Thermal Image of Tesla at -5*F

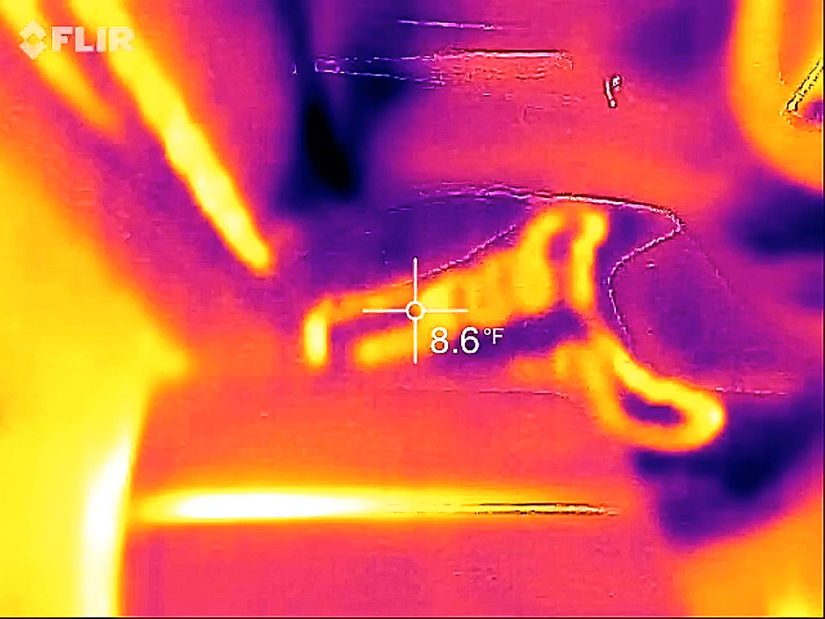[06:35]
On screen: spot 8.6°F
Driver's side is pretty much the same. Yep.
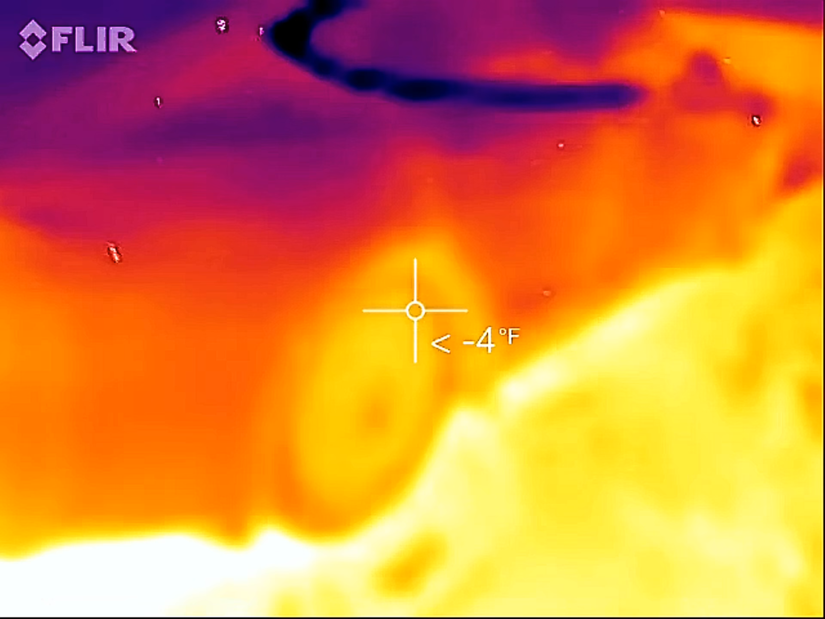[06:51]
Wow. Those mirrors went in slow.
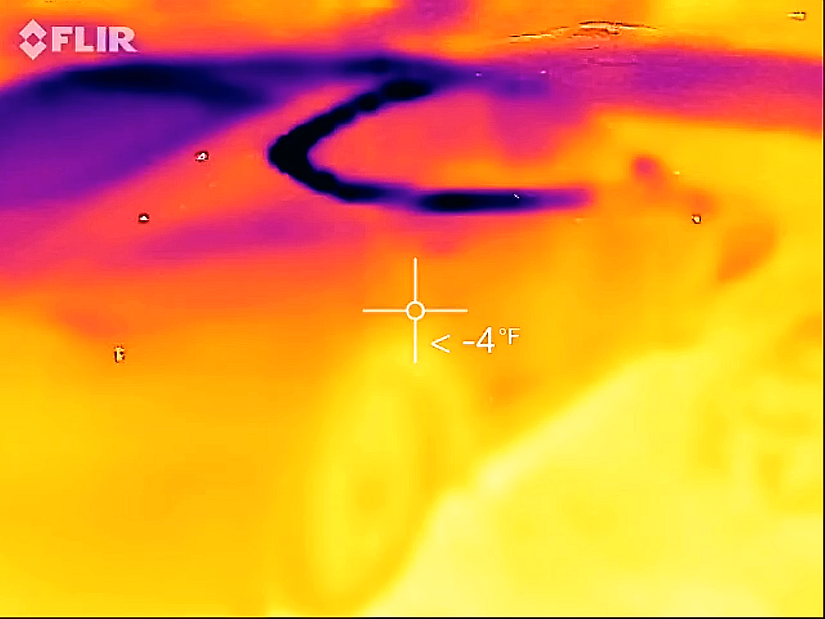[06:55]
Yeah. Virtually no heat loss right now. Uh... Didn't need a charge.
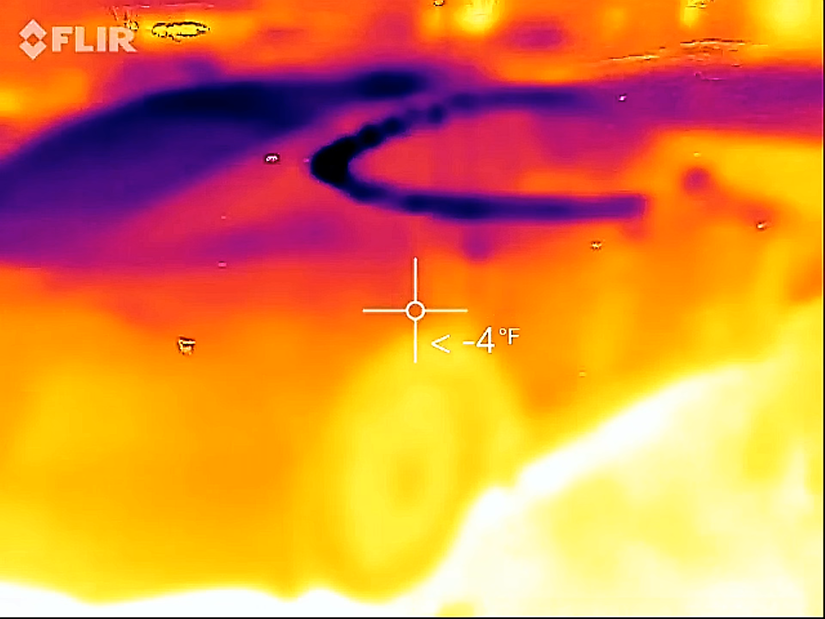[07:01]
So, don't know. So, it's not charging. If it was charging. Uh... That cable there would be warmer. And it would be melting through the snow on the ground.
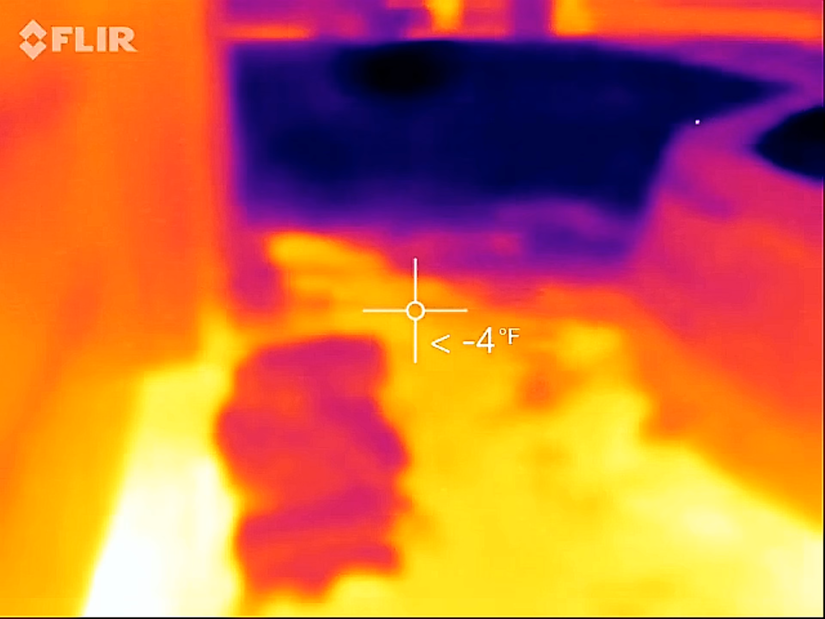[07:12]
And you'd probably see a little heat in the front of the car. But, oh!
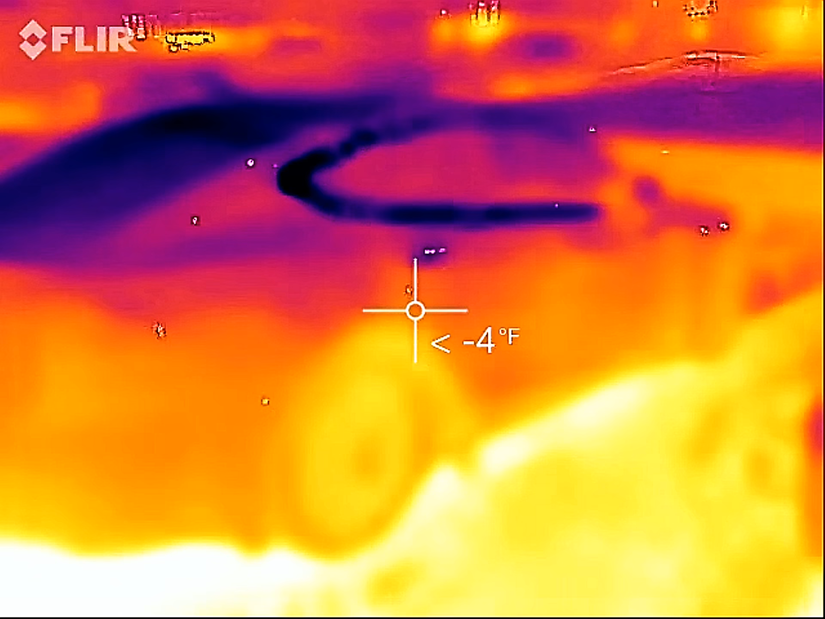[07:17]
The autopilot camera. I've seen that... I've seen that thaw a few times.
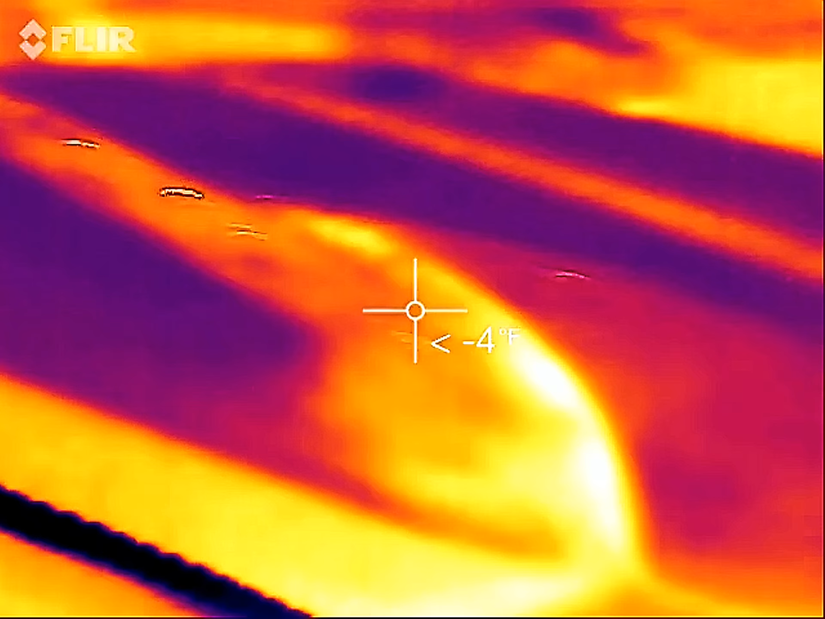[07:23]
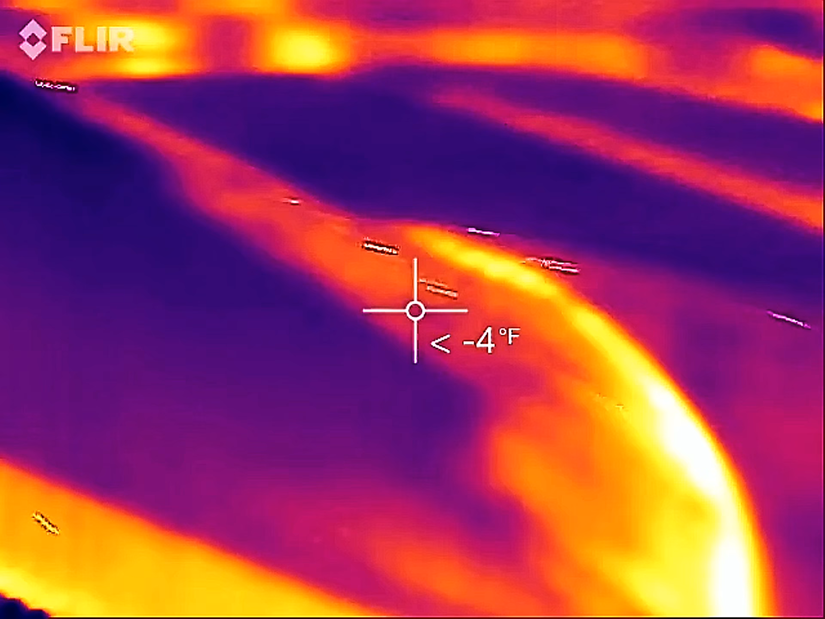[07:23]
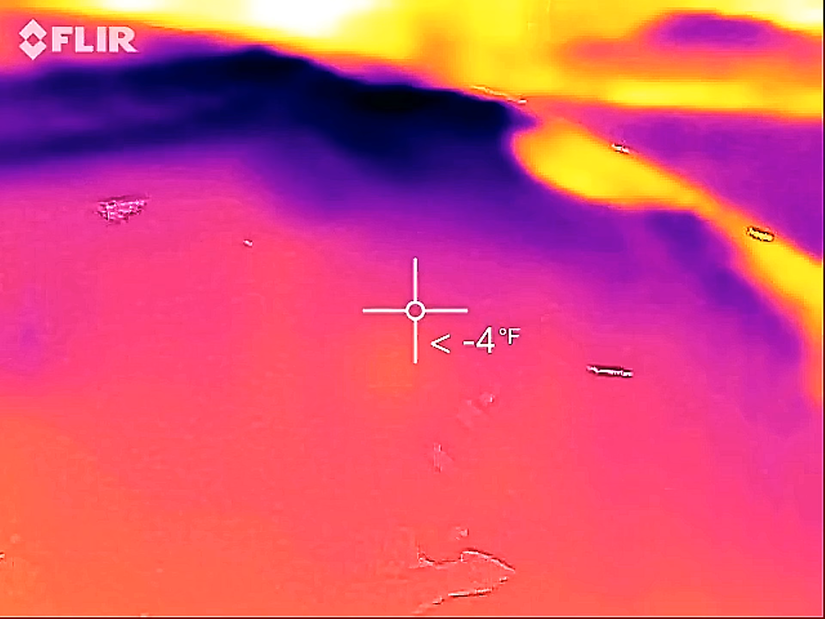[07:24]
I'm not getting anything from up there right now. Yep.